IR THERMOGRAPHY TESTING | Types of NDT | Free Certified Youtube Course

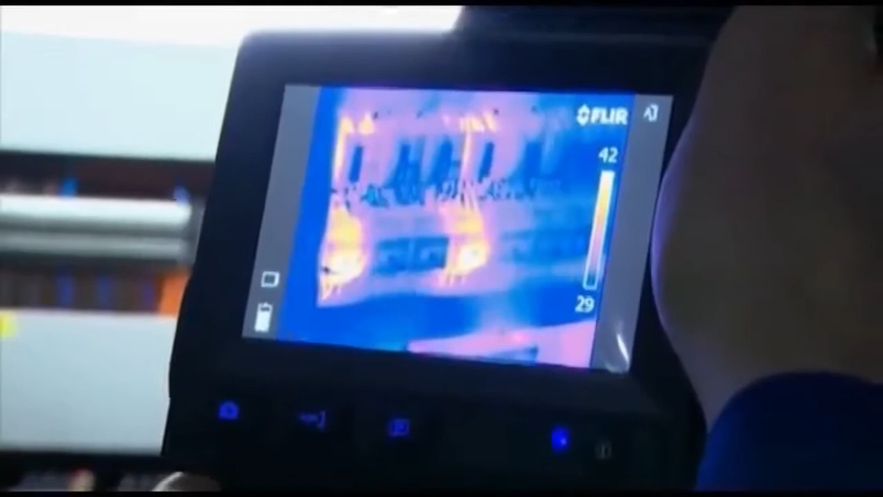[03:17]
but on a thermal image the problems seem to jump right out at you
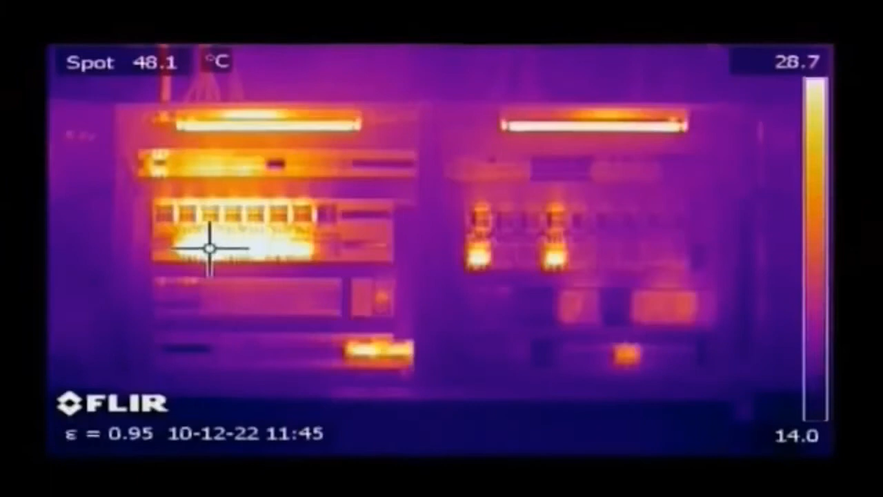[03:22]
On screen: spot 48.1°C
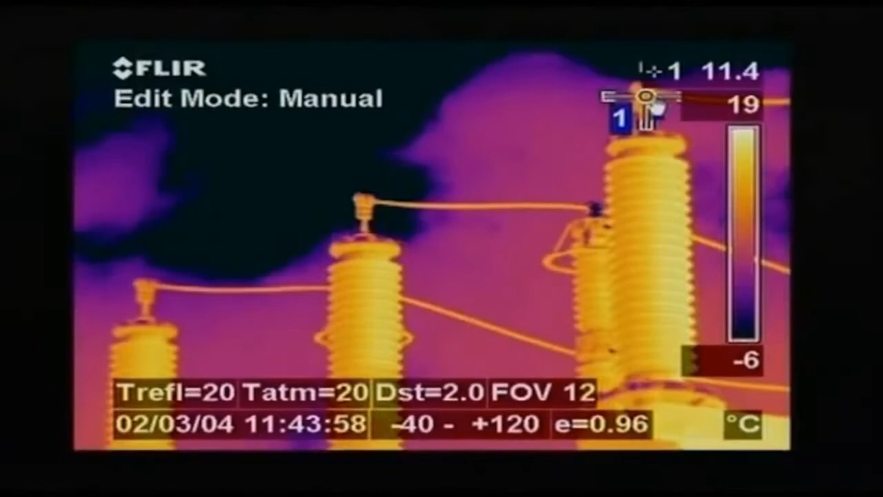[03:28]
On screen: spot 11.4°C, scale top 19°C, scale bottom -6°C
whether you're monitoring high voltage equipment low voltage cabinets motors
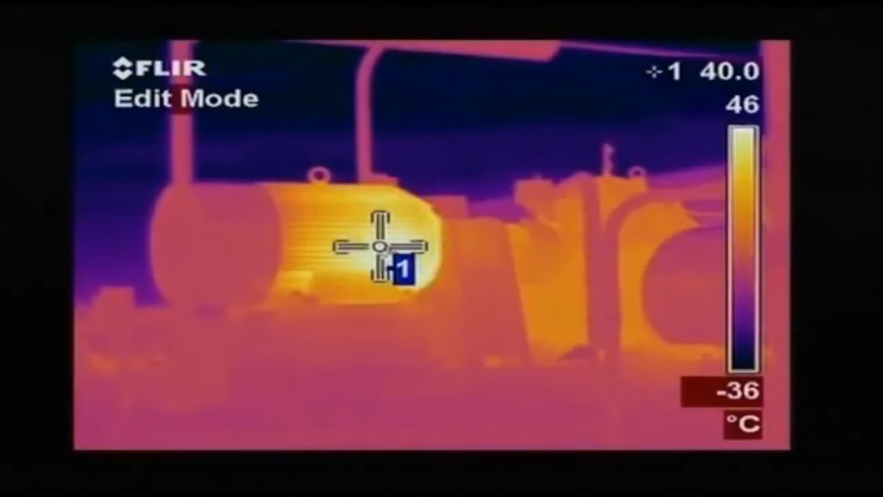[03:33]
On screen: scale top 46°C, scale bottom -36°C
pumps high temperature equipment looking for insulation losses
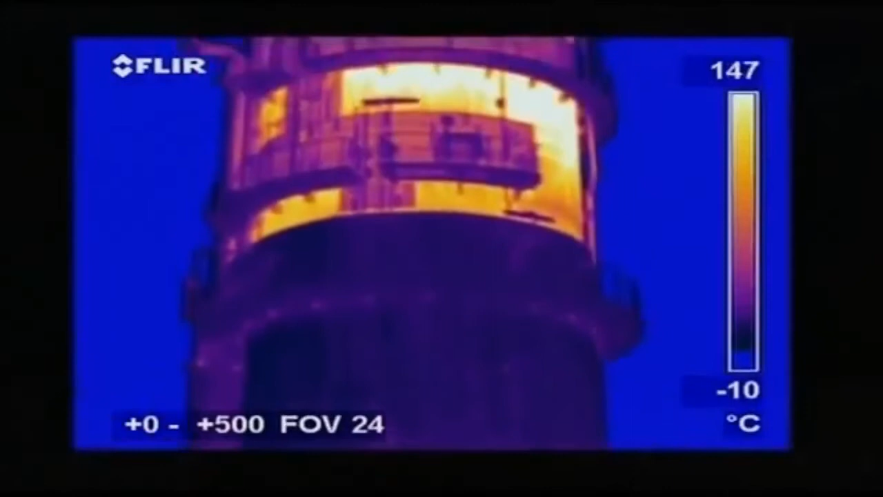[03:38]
On screen: scale top 147°C, scale bottom -10°C
a thermal imaging camera is the one tool that really lets you see it all but